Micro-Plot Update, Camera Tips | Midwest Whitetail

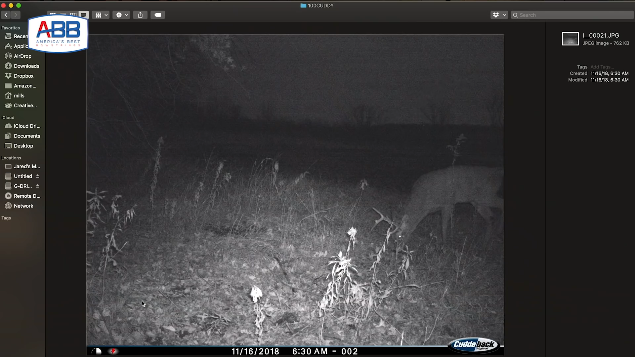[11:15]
deleting the doe pictures, all the younger bucks,
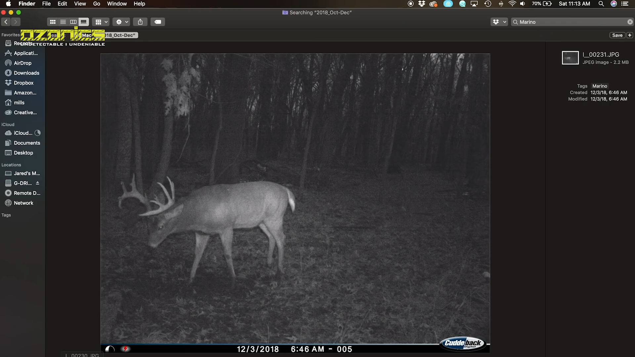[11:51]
And that's a buck we call Marino.